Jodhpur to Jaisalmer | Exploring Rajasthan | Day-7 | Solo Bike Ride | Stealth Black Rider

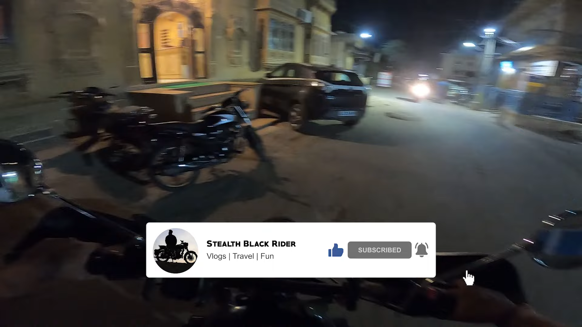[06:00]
ये रहा होटल, मैं आपको पूरे एंट्री से फोर्ट का पूरा व्यू दिखाता हूँ। हाउ द एंट्री ऑफ द फोर्ट स्टार्ट्स।
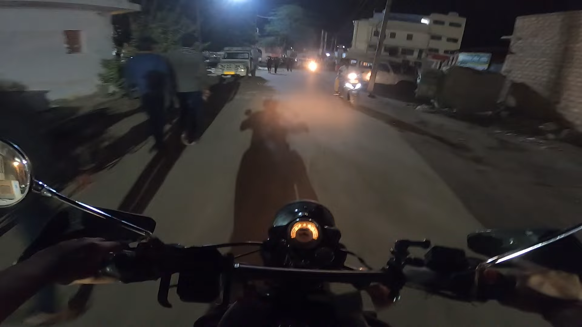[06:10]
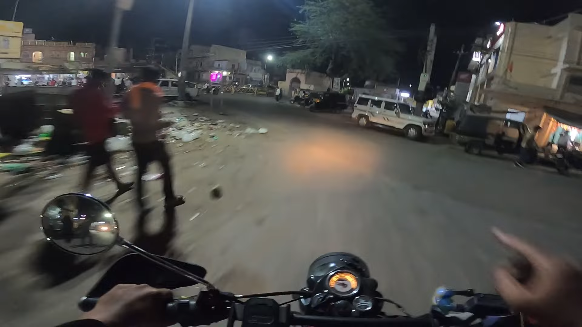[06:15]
तो ये देखो राइट साइड में, ये एकदम आउटर साइड वाला एंट्री है फोर्ट का।
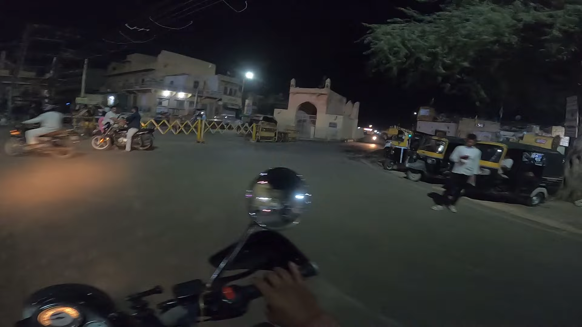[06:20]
एंड देन जैसे हम यहाँ से निकलते हैं आगे, सो ये पूरा मार्केट है
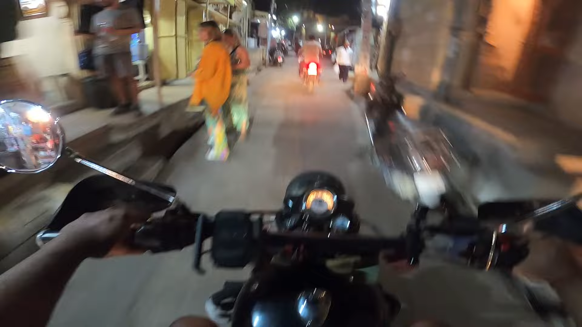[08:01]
फोर व्हीलर्स भी दिख रही है फोर्ट में, आ जाती होगी, ये लिमिटेड लोगों के लिए ही अलाउड होगा। सो ये है फोर्ट की मेन एंट्री, ये दिख रहा है, दिस इज द एंट्री। और ये लेफ्ट और राइट पूरा फोर्ट है।
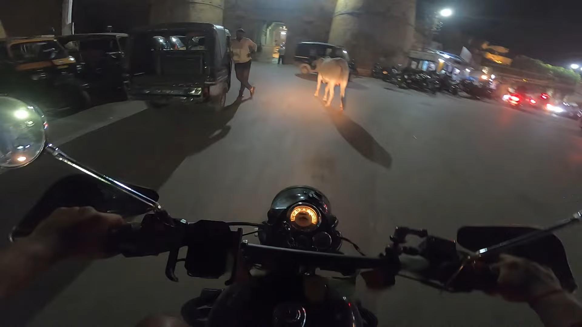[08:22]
मेजोरिटी नहीं बोल सकते बट जितना मैं पार्ट घूमा हूँ अभी फोर्ट का, तो बाइक पे घूम सकता हूँ मैं।
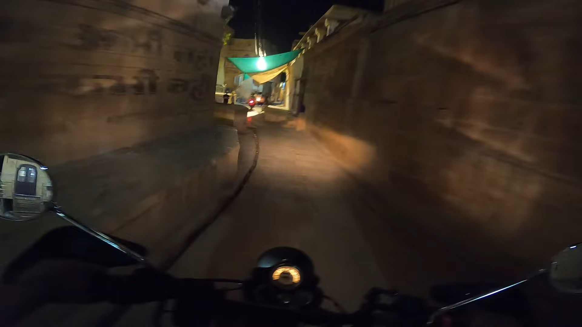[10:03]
ये लोग रहते हैं यहाँ पे, सी लोग खेल रहे हैं, कपड़े सुखाए हैं,
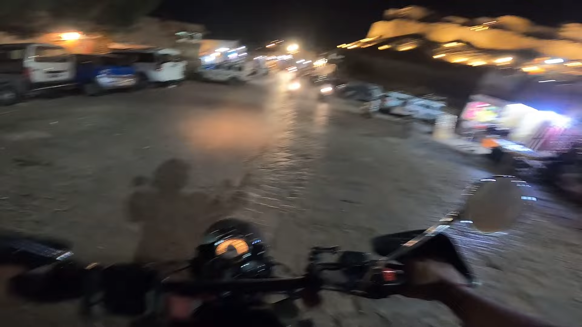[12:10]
ये आ गया फोर्ट के बाहर, और फोर्ट की लाइटिंग क्या ब्यूटीफुल लग रही है, क्या ब्यूटीफुल लग रहा है फोर्ट।
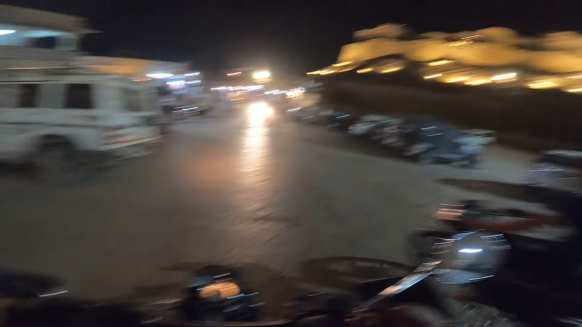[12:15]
वो वहाँ भी देखते हैं ऊपर जाने का कहीं से रास्ते है क्या।
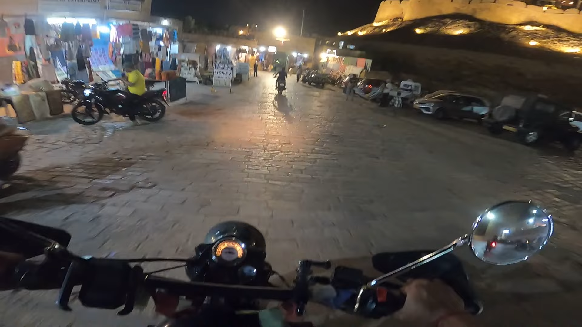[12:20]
ये है किले के साइड वाला एरिया,
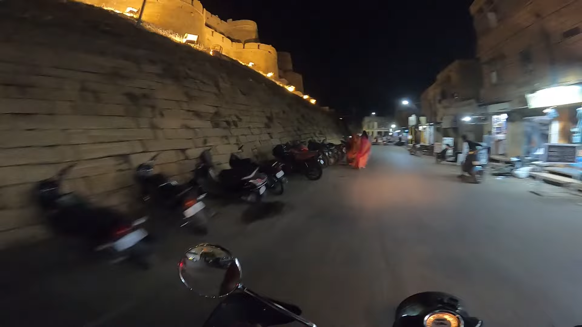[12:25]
तो ये रही लेफ्ट साइड में किले की वॉल, और उसके अराउंड घूम रहा हूँ मैं, जस्ट लुकिंग फॉर सम प्लेस टू ईट, खाने के लिए कुछ जगह देख रहा हूँ, कुछ मिल जाए अच्छी खासी,